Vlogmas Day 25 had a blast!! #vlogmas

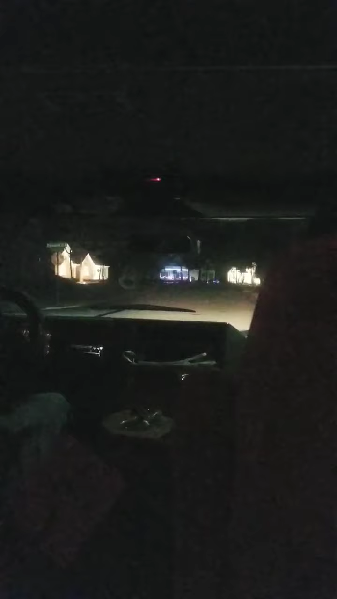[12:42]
there. And there's some too to your right too. But we're gonna go to the left. So watch out for the cars. Just go straight in a minute.